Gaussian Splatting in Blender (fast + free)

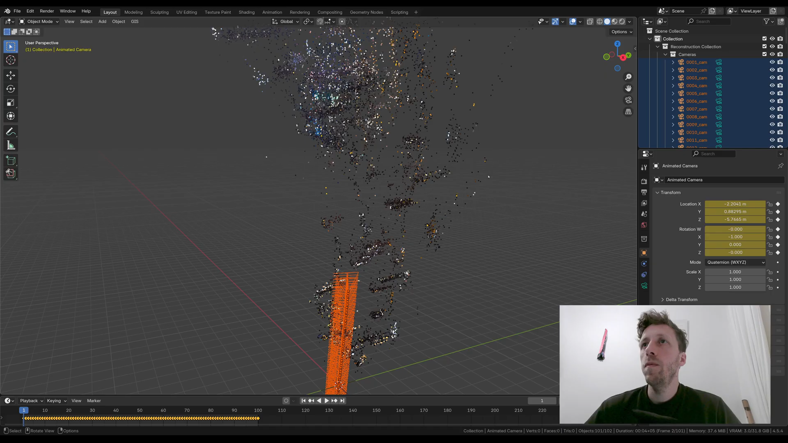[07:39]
I'm going to press A to select all. I'm going to collapse this collection that's called Cameras,
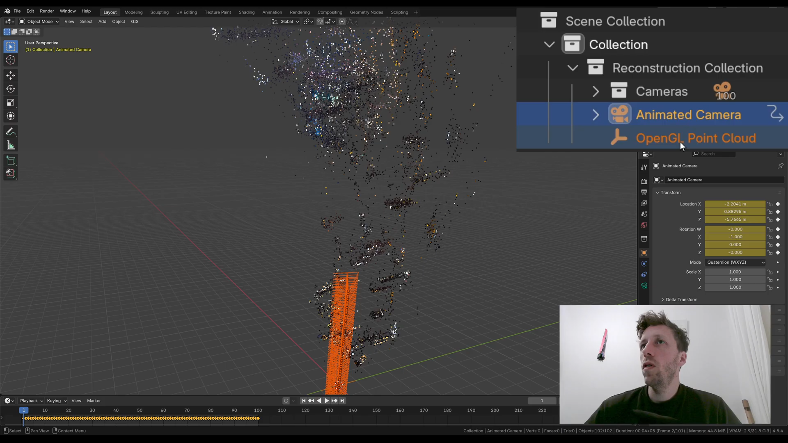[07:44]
and I'm going to Ctrl-click on OpenGL Point Cloud, and then with that selected and my cursor in the 3D viewport,
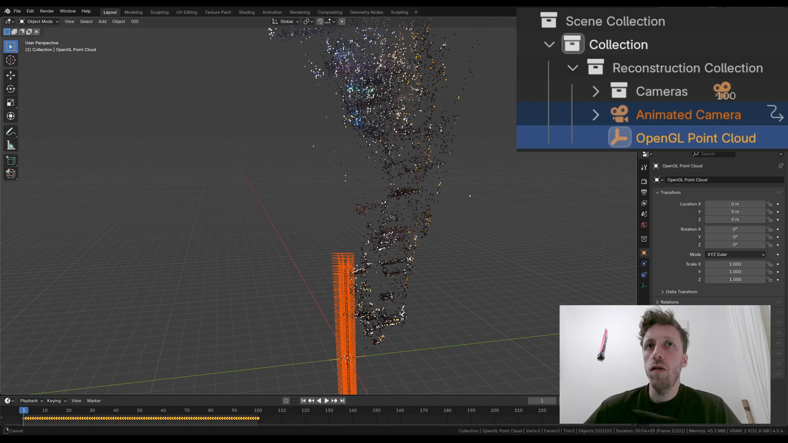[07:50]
I'm going to press Ctrl-P, and I'm going to parent all of the objects to that OpenGL Point Cloud empty.
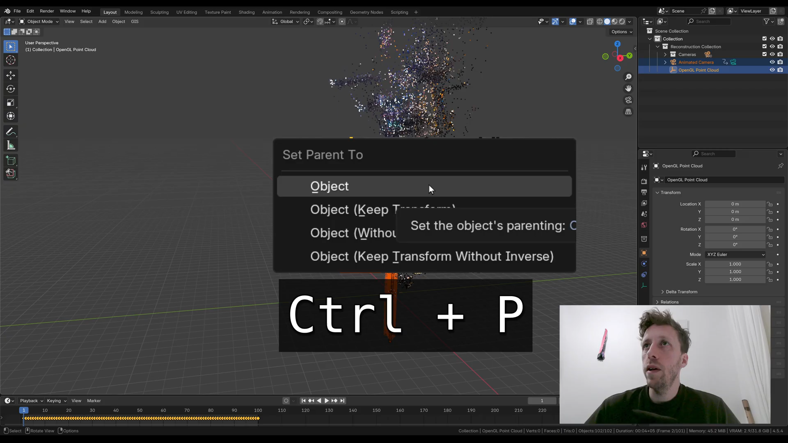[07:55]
Now, what I can do is I can click on the OpenGL Point Cloud, and I can rotate it.
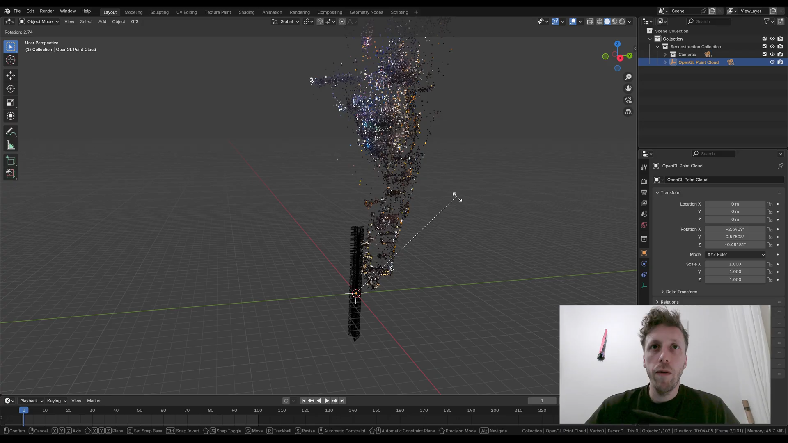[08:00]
So if I press R and then X, I can rotate it on the x-axis, and I can make it so all of the buildings that we have in our photogrammetry are pointing upwards. Okay, so that looks pretty good.
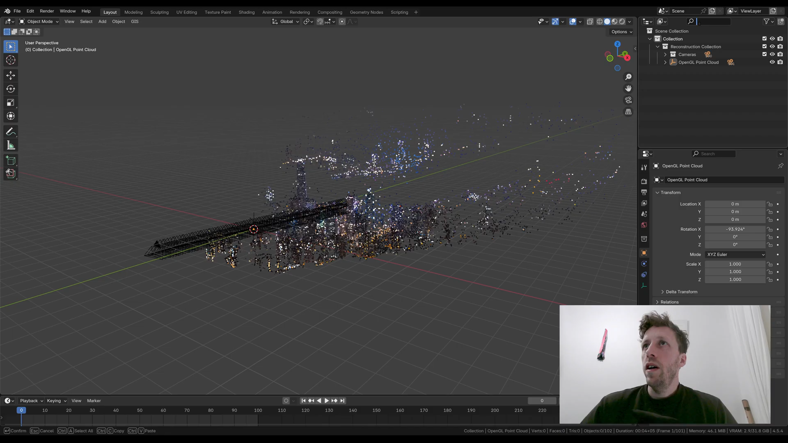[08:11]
So now what I can do is I can go to my outliner here, search for Animated, and you should see a camera called Animated, and if I select that and then press Ctrl-Number Pad 0, that will take me inside of the animated camera.